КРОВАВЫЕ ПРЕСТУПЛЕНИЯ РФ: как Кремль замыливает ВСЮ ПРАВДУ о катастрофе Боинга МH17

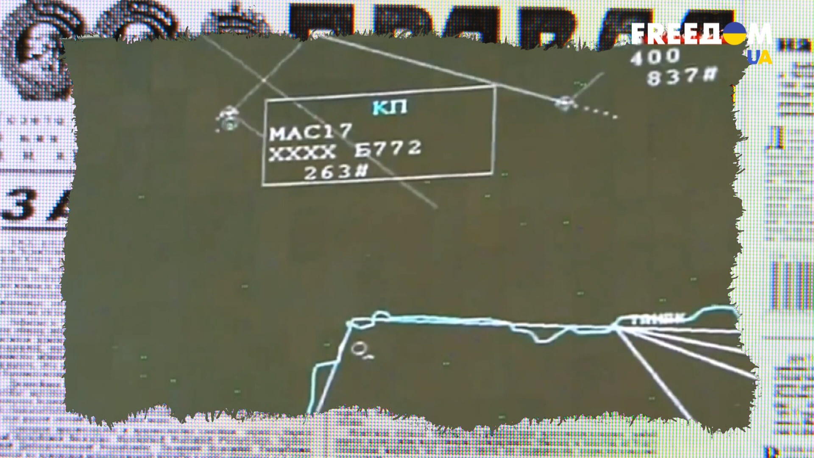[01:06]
Данный воздушный объект устойчиво наблюдается радиолокационными постами Усть-Донецк и Бутуринское.